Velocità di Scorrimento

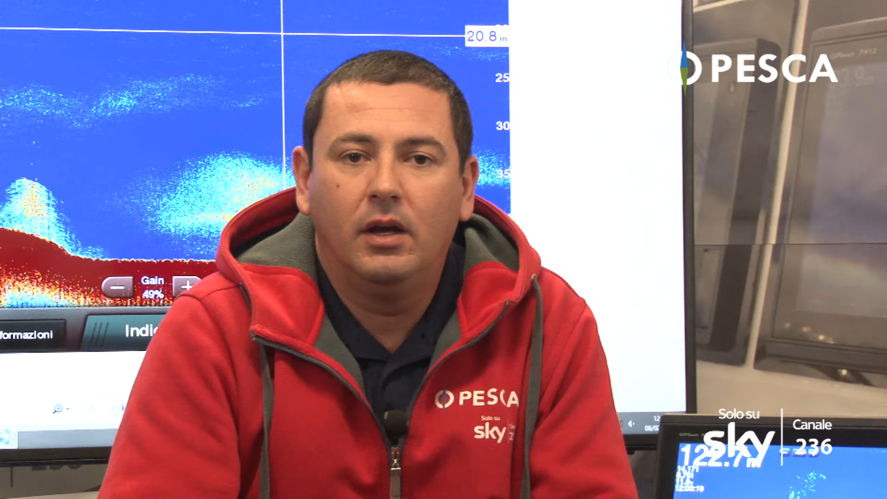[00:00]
Un'altra funzione molto interessante è la velocità di scorrimento che regola proprio la velocità di scorrimento sul nostro monitor.
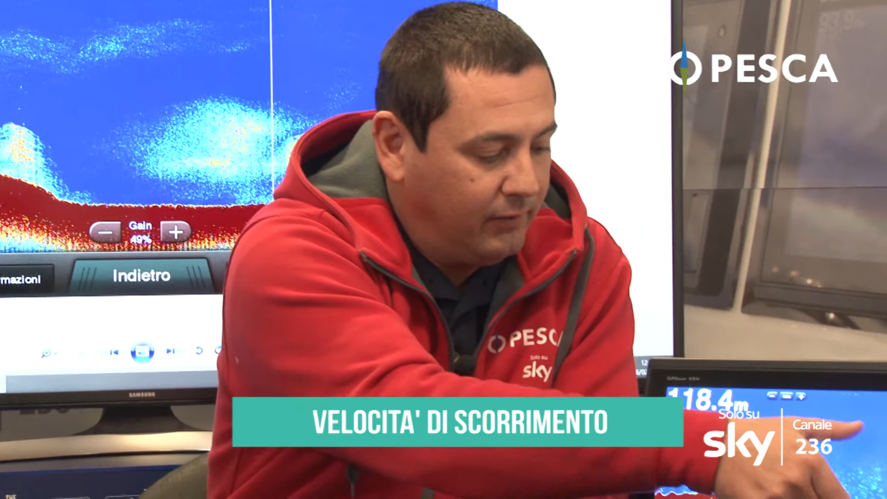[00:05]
Quindi andremo a regolare tramite le
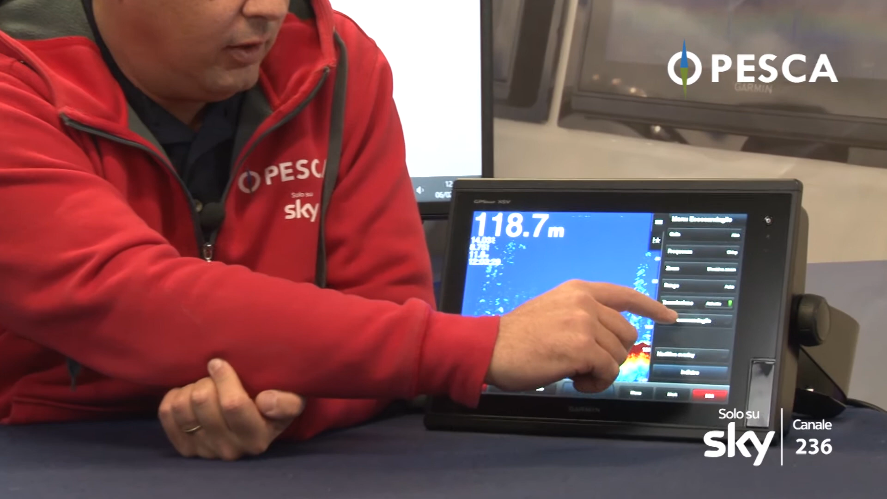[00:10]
On screen: depth 118.7 m
nostre opzioni quelle che sono le varie funzioni della velocità di scorrimento regolando da lenta a ultra scroll.
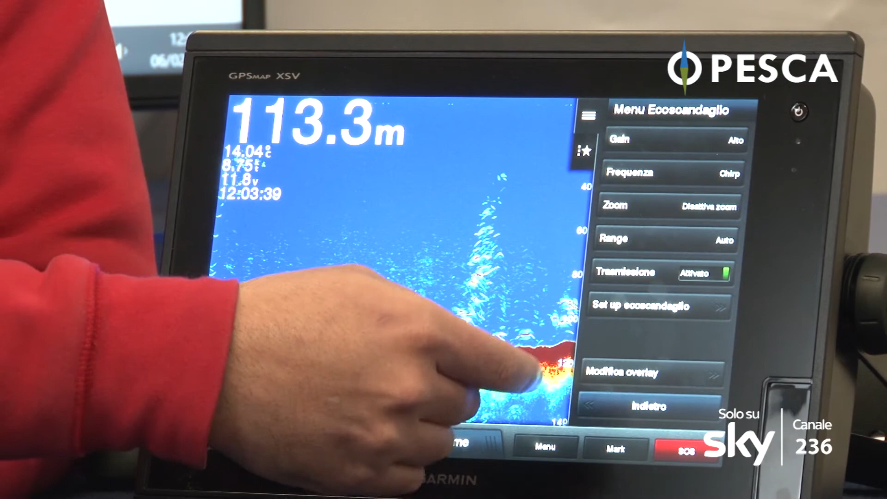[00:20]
On screen: depth 113.3 m
Ovviamente con ultra scroll vedete che il monitor va più velocemente mentre regolando
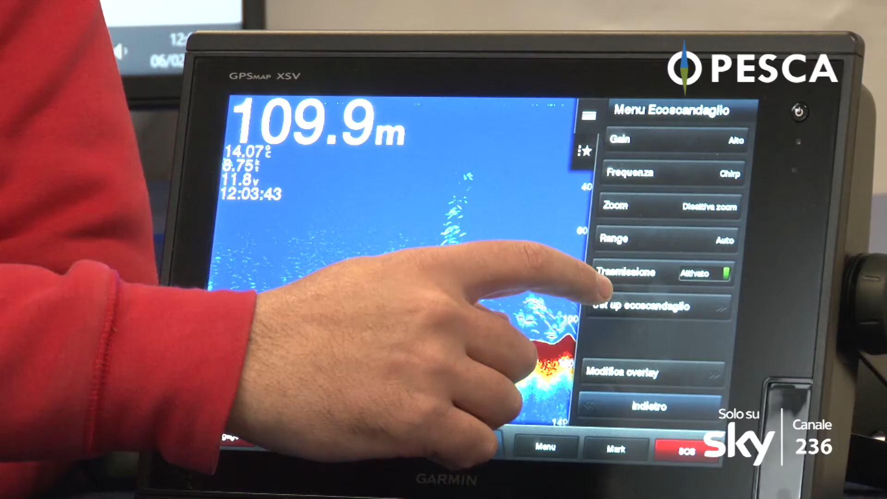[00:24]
On screen: depth 109.9 m
invece su
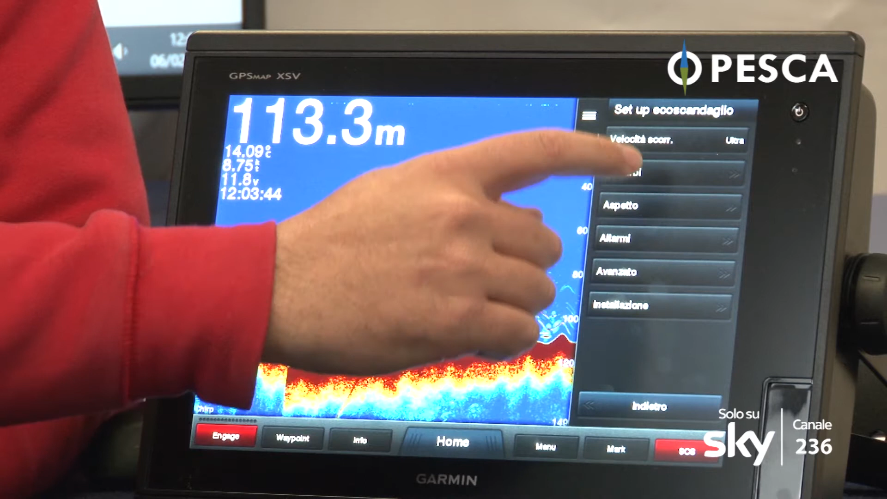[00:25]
On screen: depth 113.3 m
lenta il monitor rallenta la sua velocità.
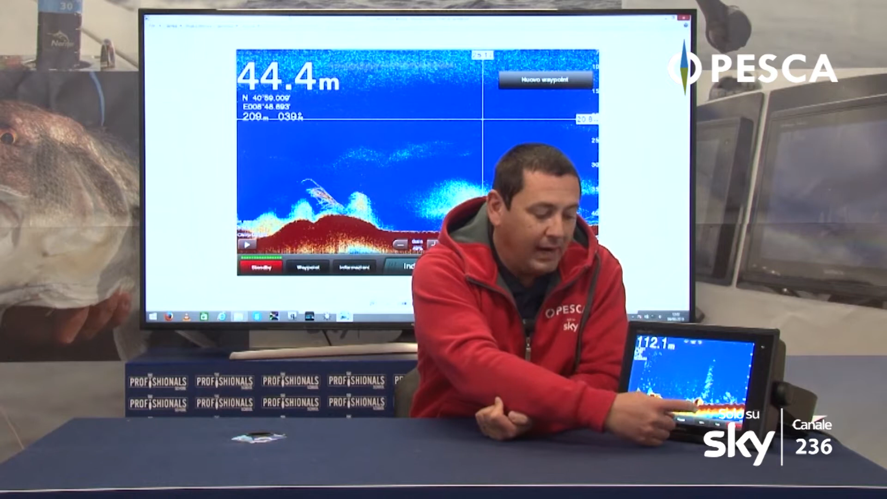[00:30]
Qual è la differenza? È che ovviamente regolando il nostro monitor molto veloce tutte le marcature le vedremo con degli archetti molto lunghi. Mentre invece se regoleremo la velocità di scorrimento in modo lento le marcature saranno molto più strette. Io consiglio sempre di decidere come utilizzare il nostro monitor in modo in maniera che nel tempo avremo un aiuto nel riconoscere le marcature. E' ovvio che se ogni giornata e ogni uscita noi regoliamo queste impostazioni in modo diverso ci verrà più difficile riuscire nel tempo ad acquisire quell'esperienza per riconoscere le marcature.
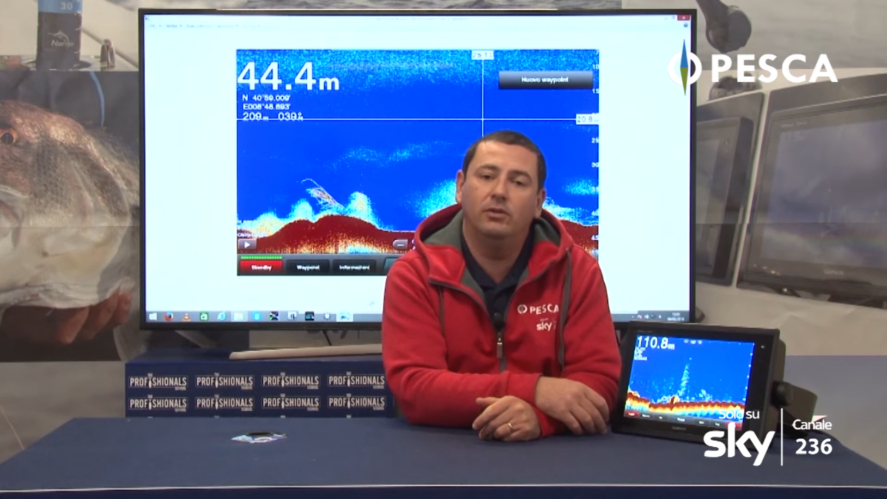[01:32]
Questo è un tipo di opzione che è molto soggettiva quindi non c'è una preferenza assoluta nel regolare la nostra funzione della velocità di scorrimento. Dobbiamo decidere in modo soggettivo come decidere di regolarla.
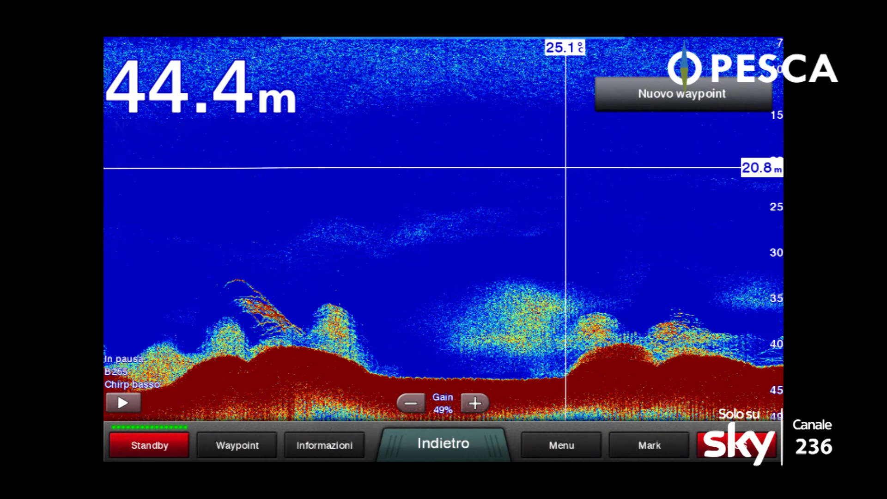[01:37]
On screen: depth 44.4 m
In questo caso per esempio abbiamo una marcatura con la velocità di scorrimento lenta.
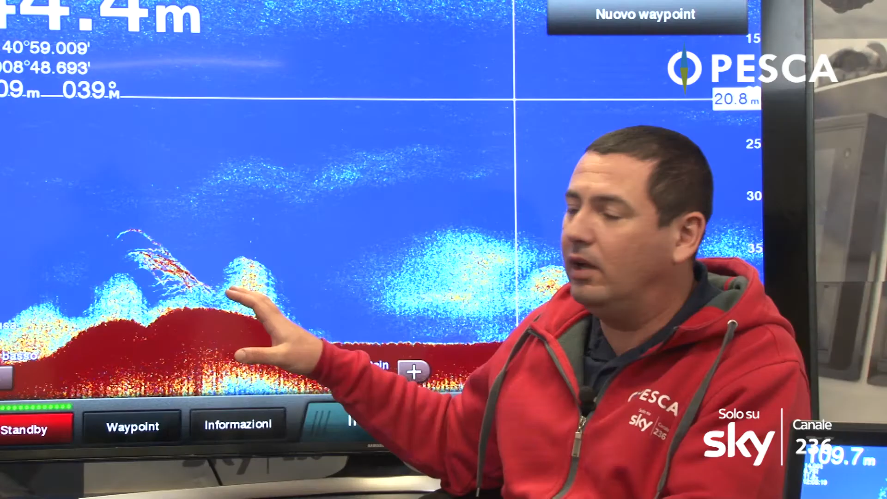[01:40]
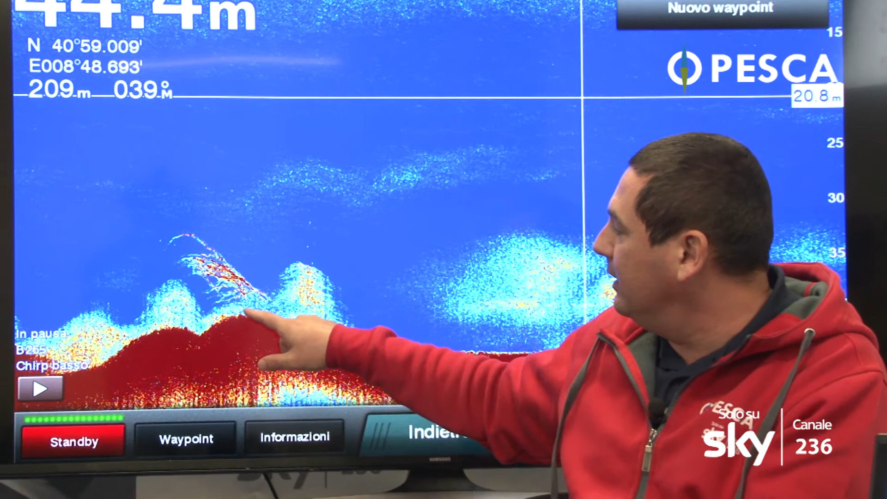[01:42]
Qui c'è una serie di branco di dentici con tutta una serie di marcature di individui che si trovano sotto la nostra imbarcazione.